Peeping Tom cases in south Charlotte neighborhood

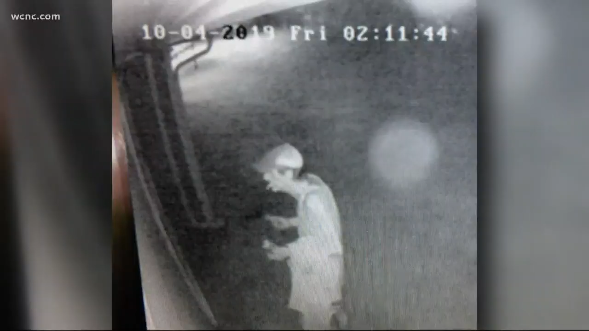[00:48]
A man seen here peering into a woman's home. The second happened the very next night.
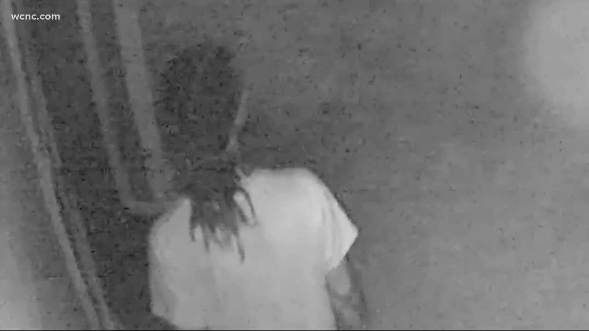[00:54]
A different man going up to the same window and watching.
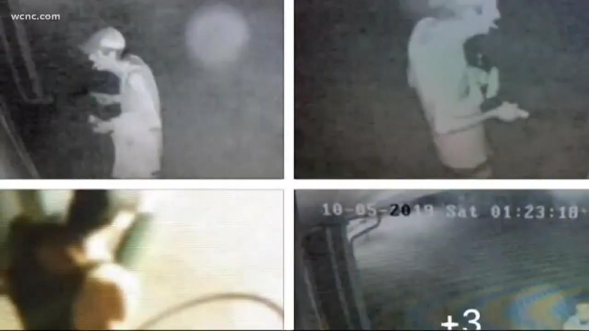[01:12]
The victim reported it to police,
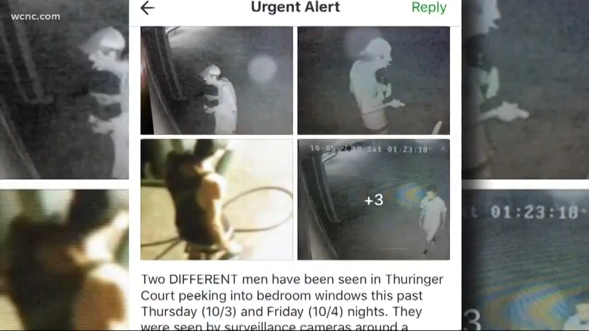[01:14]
while another neighbor shared the surveillance photos in the next door app to warn others. They might as well have broken in because the violation feels the same.